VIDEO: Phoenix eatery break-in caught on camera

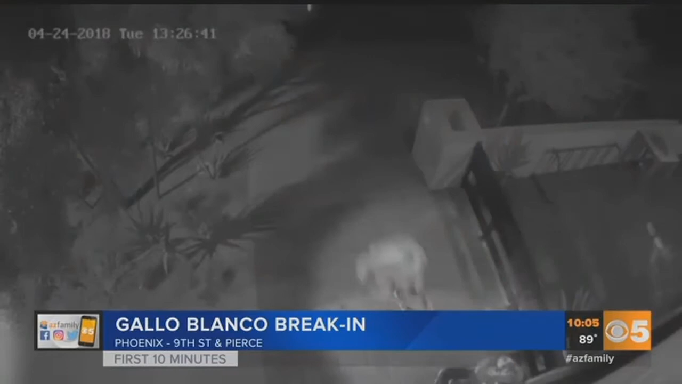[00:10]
Watch this as two thieves force themselves through Gallo Blanco's door. One of the crooks appears to have an axe or sledgehammer.